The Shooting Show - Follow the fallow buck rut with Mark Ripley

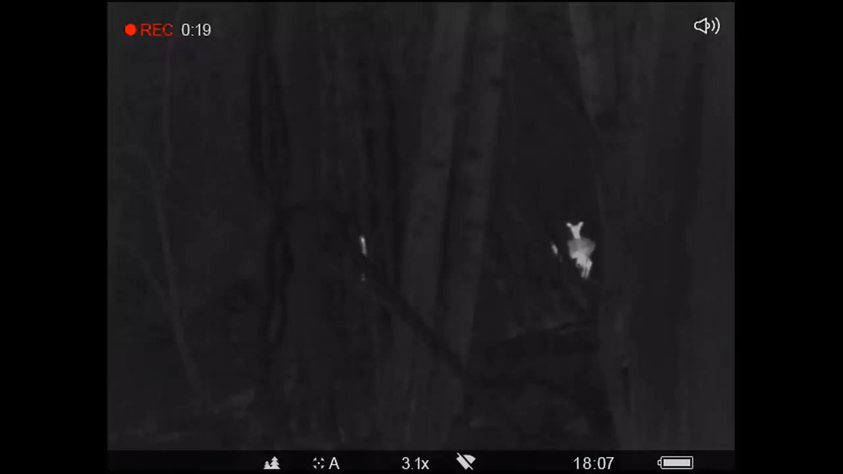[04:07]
Unfortunately for us these are all does and we're forced to admit defeat, at least for